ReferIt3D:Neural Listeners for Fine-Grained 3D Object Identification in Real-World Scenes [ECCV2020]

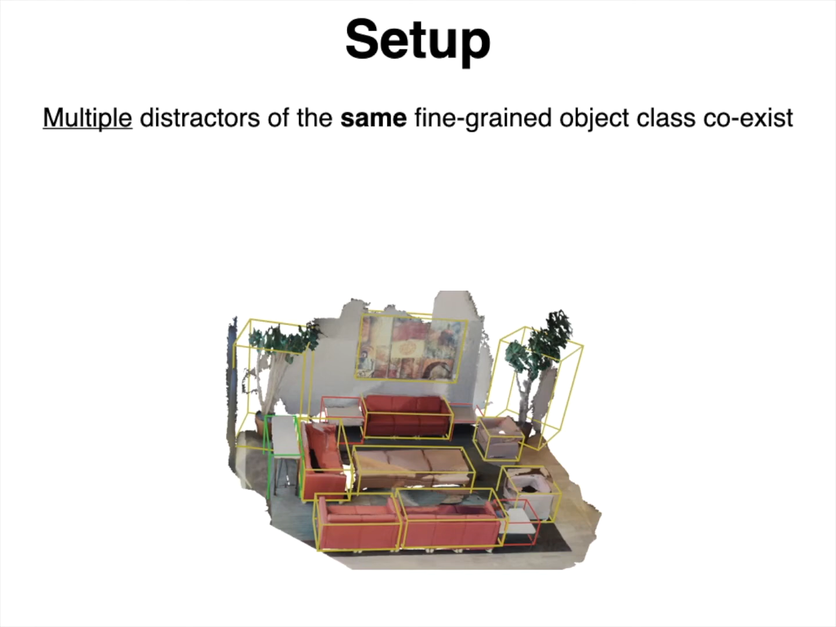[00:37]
First, as shown in this image, the referred target here at table must coexist in the scene
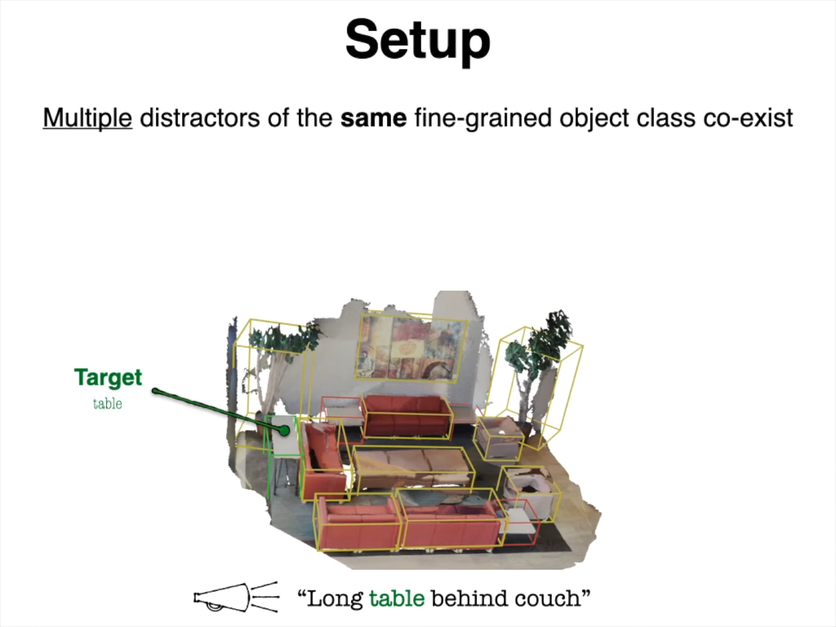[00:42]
with multiple distracting instances of the same class in addition to different class distractors.
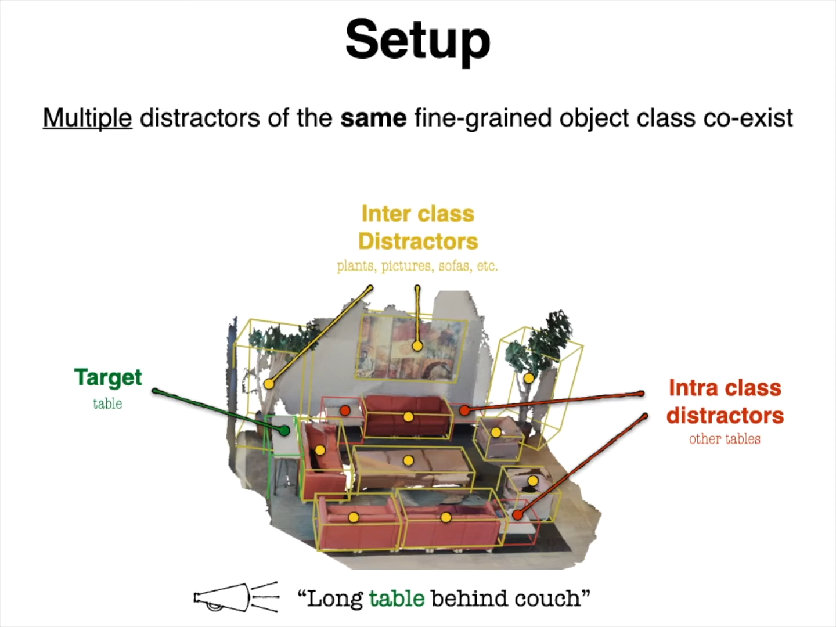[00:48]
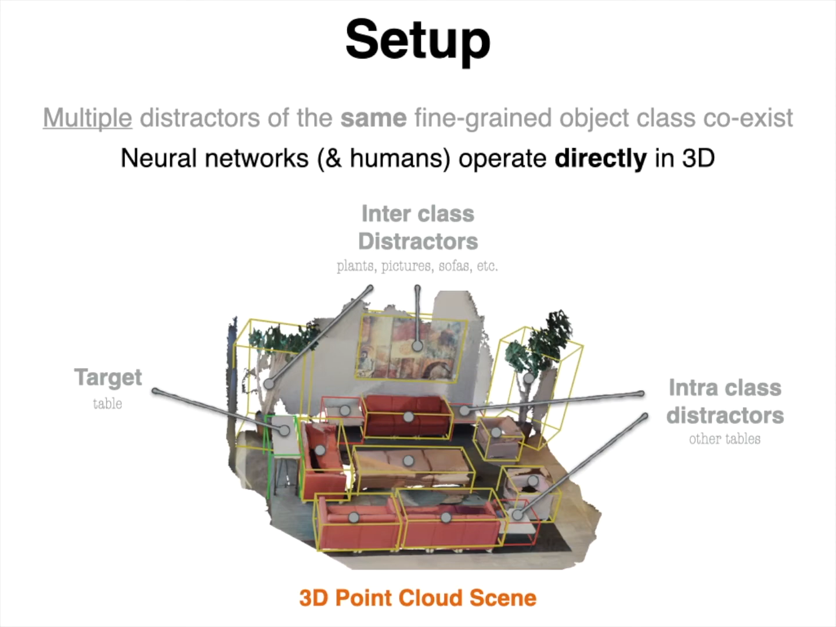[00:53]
Second, we ground our problem directly in 3D space and specifically, we use 3D point clouds to represent the scenes and their objects. To build our visual data,
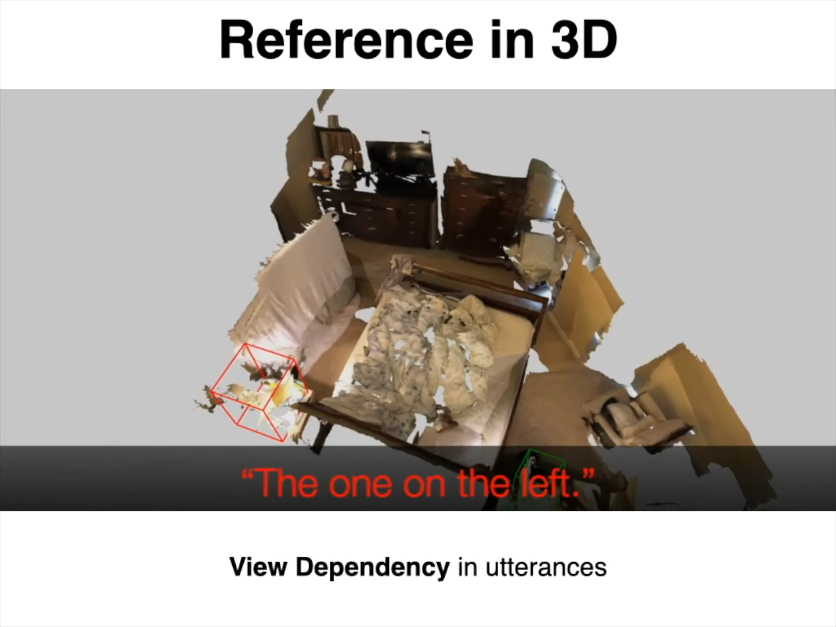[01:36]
Regarding the view dependency, observe how a reference can change the indicated target according to the spectator's viewpoint.
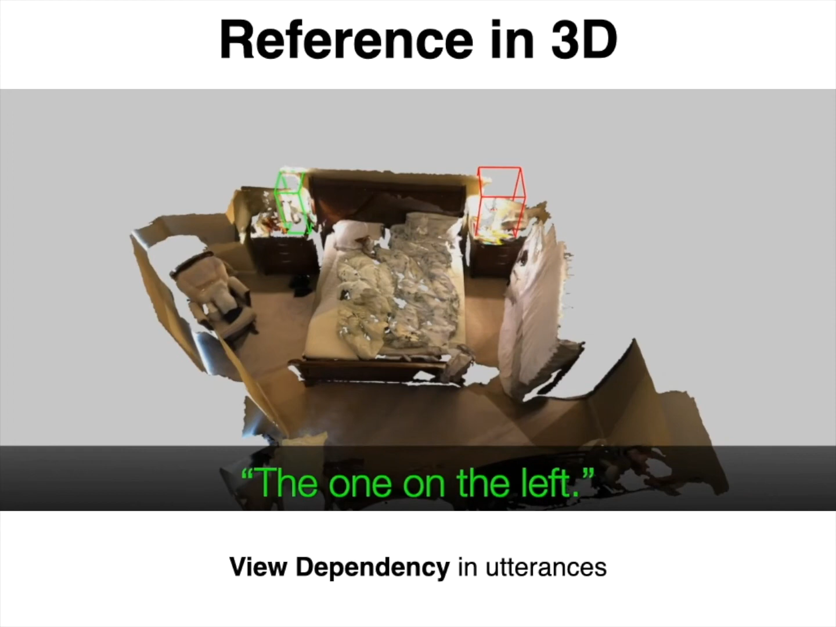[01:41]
To make such an utterance uniquely refer to a target object, one needs to also describe the used viewpoint. Regarding the scene discoverability, even if the utterance allows one to identify the target among the same class instances, it might not be sufficient to discover that target within the entire scene.
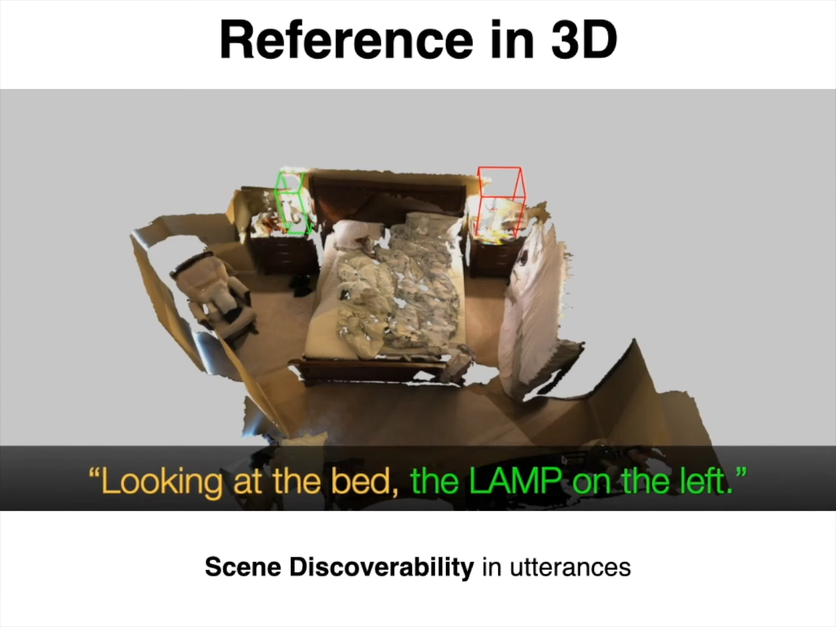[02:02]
An easy fix for this problem is to mention the target object class or a synonym of it.
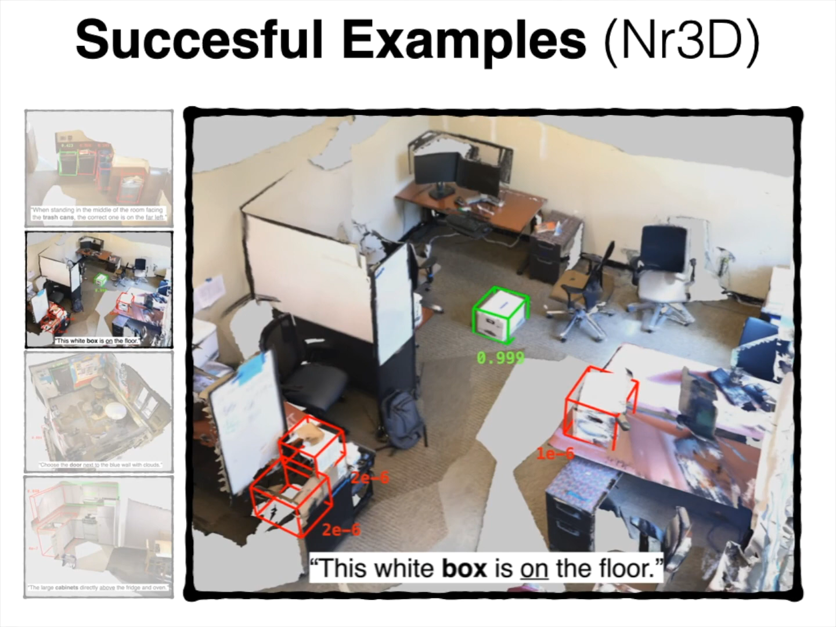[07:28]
color, and shape understanding, as well as due to the presence of more than one distractors in the scene.
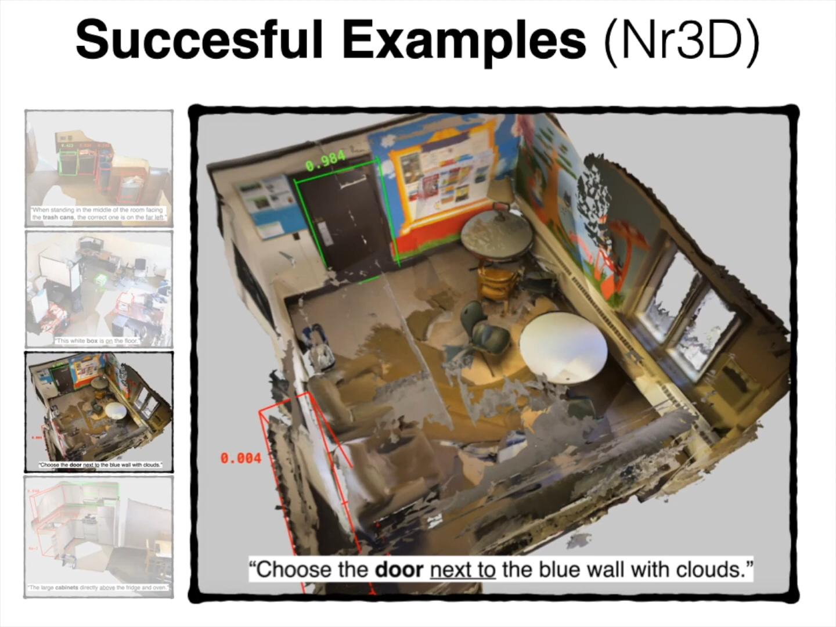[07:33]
The illustrated probabilities are the neural listeners' confidence score,
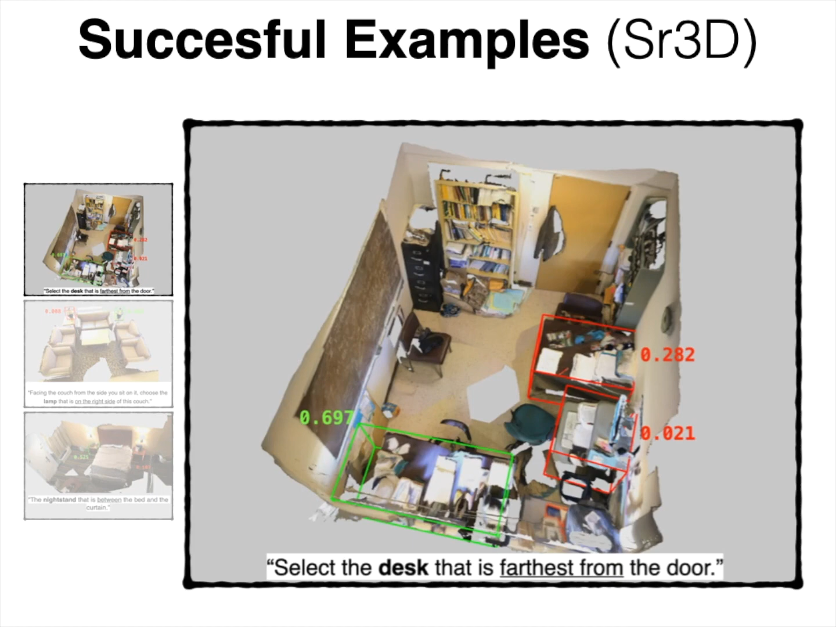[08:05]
Here, we saw successful qualitative cases of SR3D in easier contexts.
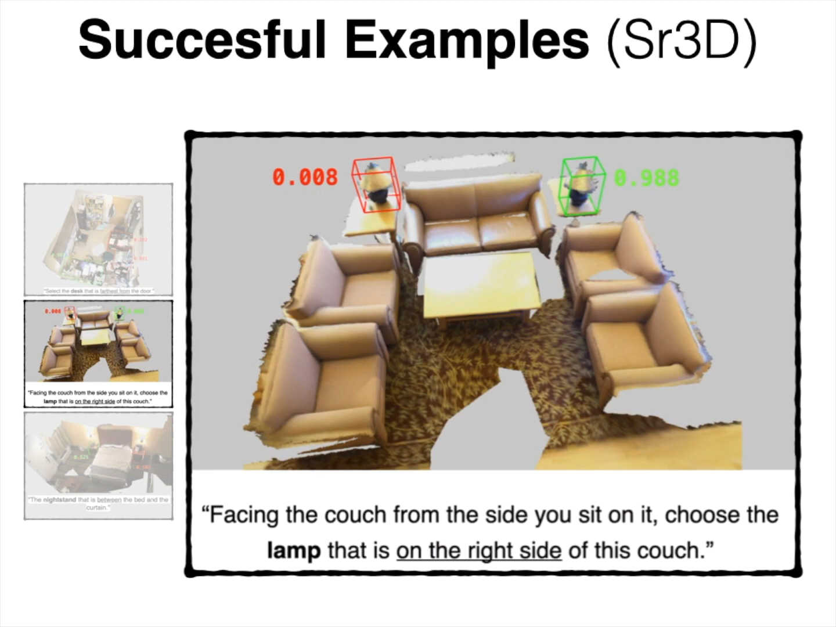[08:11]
Aside from the listener being able to identify the target, we know that our utterances are human-like and rich.
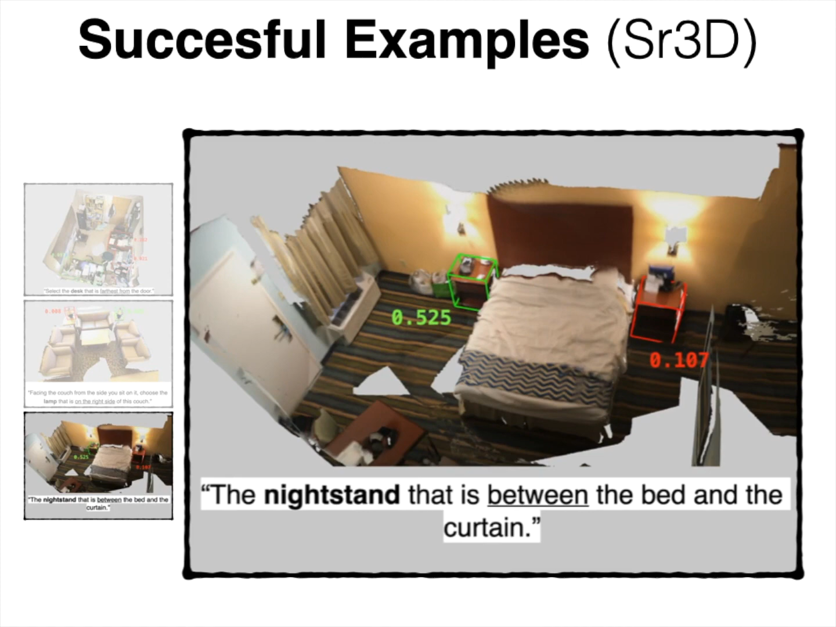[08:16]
The failing examples in SR3D are mostly associated
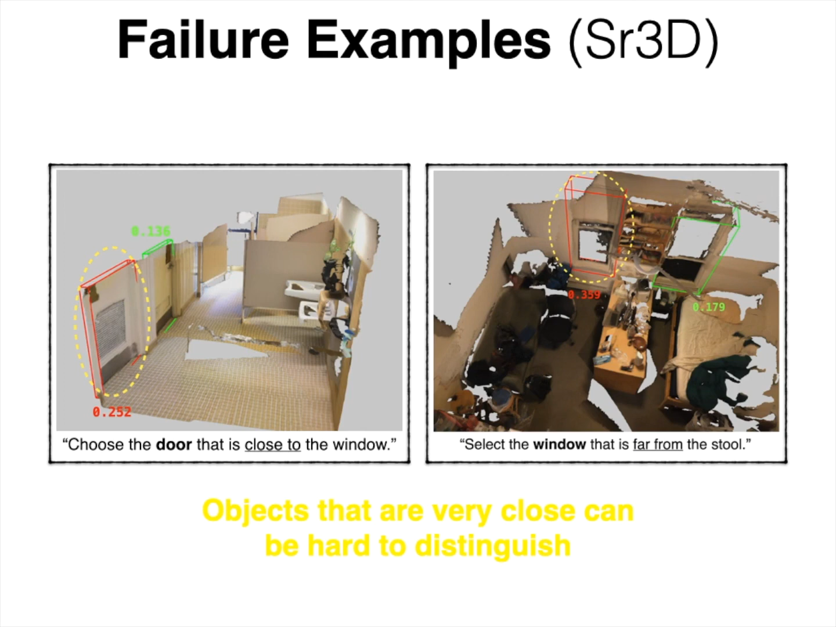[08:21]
with objects that are very close in 3D space to the target, making identification more challenging. Our presented approach is still far from achieving human-level accuracy.